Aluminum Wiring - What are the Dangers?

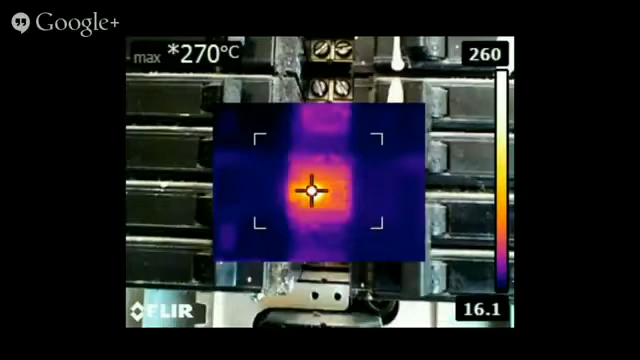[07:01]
On screen: max 270°C
So we had the stove with all the burners on, and you get a bad connection in your breaker panel. So thermal imaging can really help us identify if the aluminum you have is an immediate safety risk or not. So just to remind everybody, water boils at 100 degrees centigrade. So 270 is what we would call really,